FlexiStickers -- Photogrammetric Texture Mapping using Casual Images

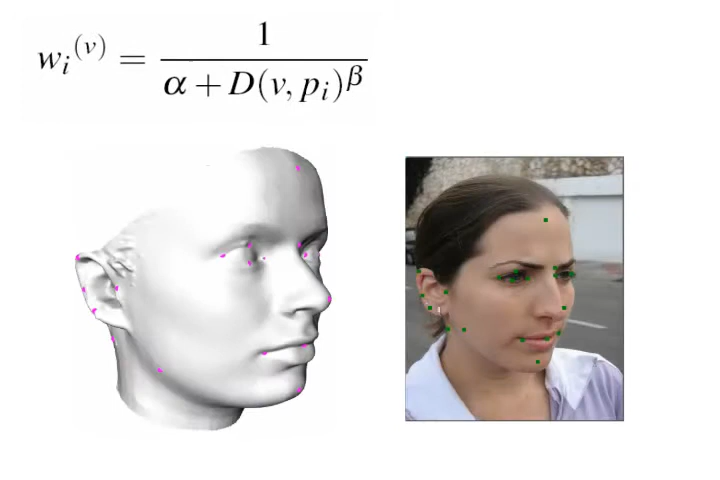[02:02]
This weighting scheme takes into account the geodesic distances of a given point from the constraints. This ensures that the mapping satisfies the user constraints.